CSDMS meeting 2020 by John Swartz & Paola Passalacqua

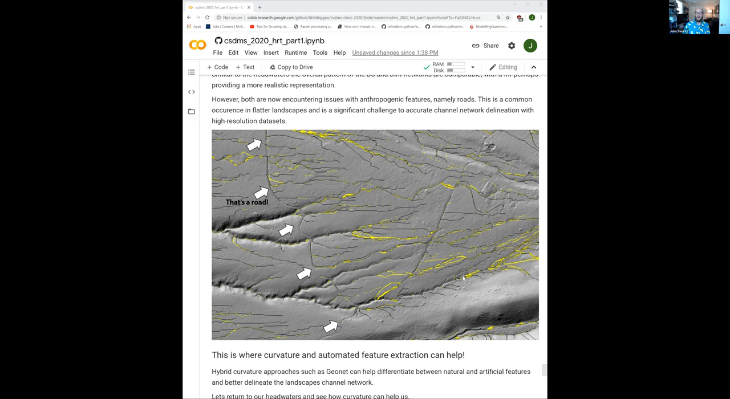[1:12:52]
And so this is one of the biggest challenges with doing channel delineation and channel network extraction in relatively low relief flat settings. And it only gets worse actually in areas like Texas or the Gulf Coast, which is often where we need this sort of data and this sort of accurate characterization the most. So that's where curvature and automated feature extraction can help. Now, GeoNet is a little too computationally expensive to run within the collab right now. So I've run these previously, or rather our groupmate Alec did. And I'm just going to show you what the results of the GeoNet workflow are and how they compare to the ones that we've calculated here. But again, GeoNet is completely open source and is able to be used by anyone.
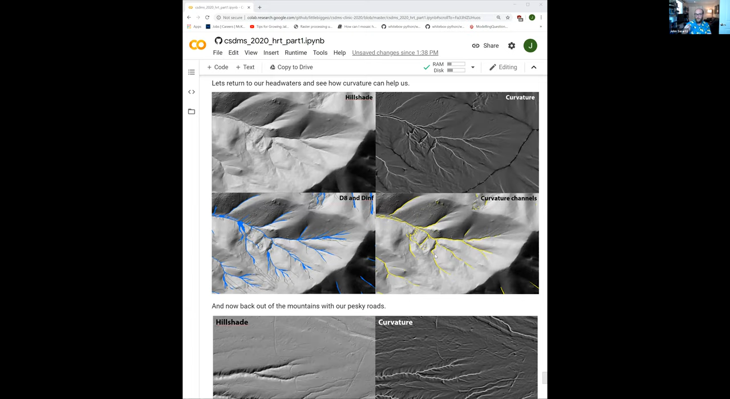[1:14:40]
But they don't necessarily have to be continuous because they're not relying on the accumulation of upstream cell area. which makes them a lot more useful in things like these flat areas. So if we go back out into the alluvial plain by the Rio Grande, again, here we have the hillshade here, and we have curvature, and then we have DA and GeoNet.
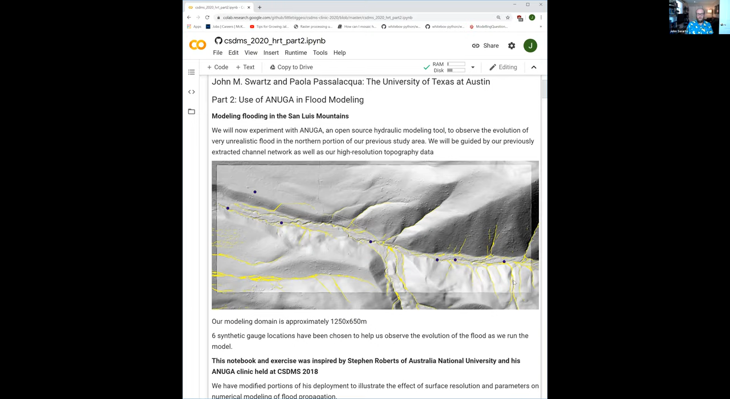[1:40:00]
So you can see in yellow here that channel network that we delineated previously. And we're going to basically run a flood through the domain shown in the shaded box. And we're going to measure and monitor the evolution of the flood wave at a series of virtual gauges, which I've specified, that are shown here in blue.
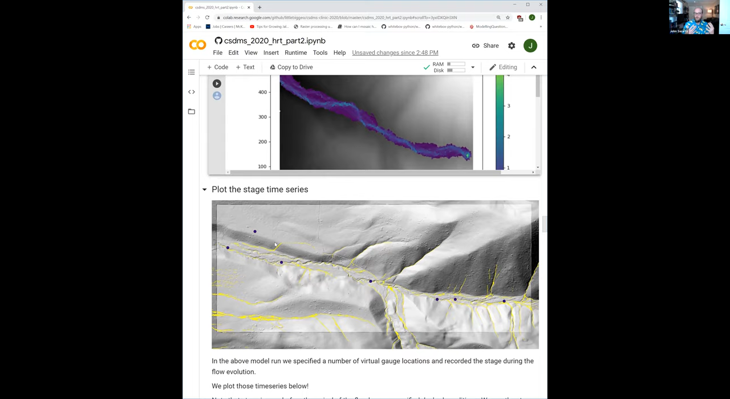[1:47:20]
And so that's reflected in these patterns of inundation, because you can see that the flow is actually starting to branching and bifurcate to take advantage of these preferential flow paths that exist within the DEM. Even though they're so small scale, you wouldn't necessarily think they're being picked up by the scale of the mesh that we chose. Okay, so like I said, we actually plotted,